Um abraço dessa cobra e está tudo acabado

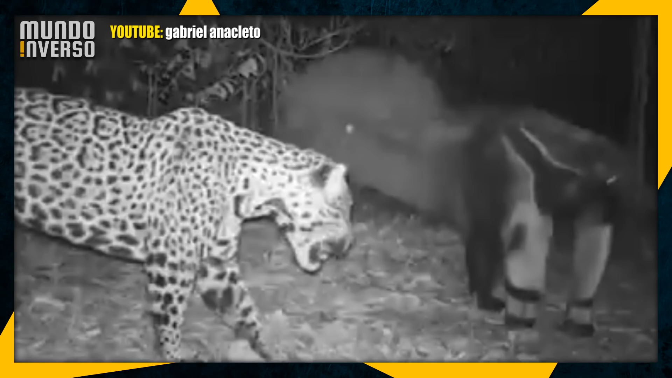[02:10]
Nas imagens, conseguimos ver a onça-pintada se aproximando do indefeso tamanduá,
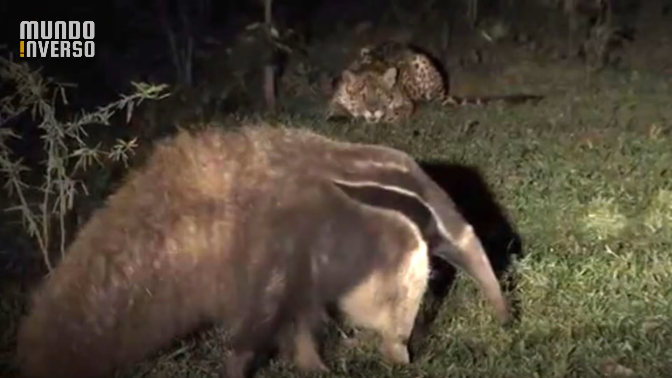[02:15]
se aproveitando do fato desse animal não ouvir e nem enxergar muito bem. Porém, o olfato do bicho compensa a falta dos dois outros sentidos que eu acabei de falar, e o tamanduá conseguiu sentir a presença do seu predador através do seu cheiro.
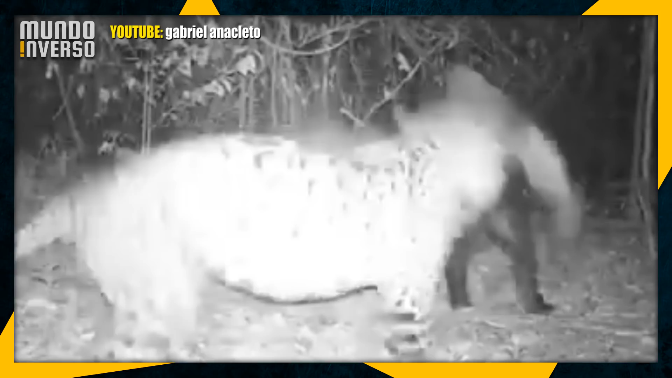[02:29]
Logo, o tamanduá foi pra cima da onça-pintada, surpreendendo-a com suas garras enormes. A onça, com medo, partiu em retirada, e o tamanduá venceu essa batalha bravamente.